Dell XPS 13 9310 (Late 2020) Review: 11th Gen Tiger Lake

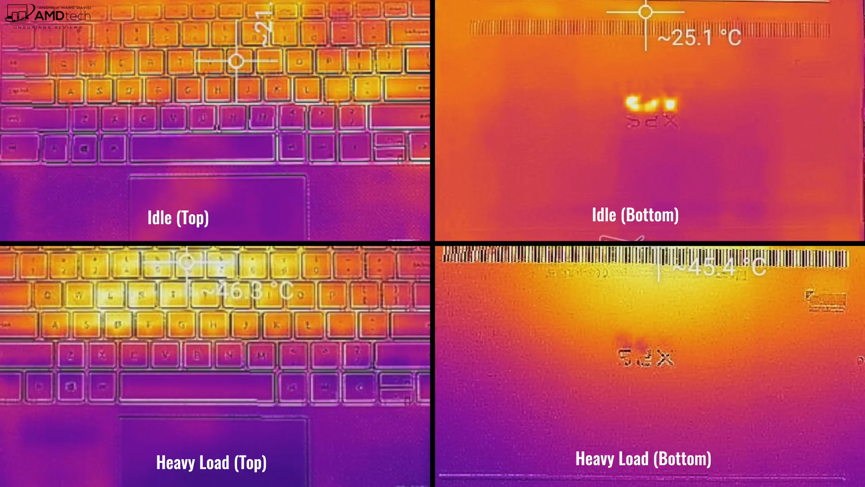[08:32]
when you're going to play games on it, it will start to heat up. It will start to get very warm.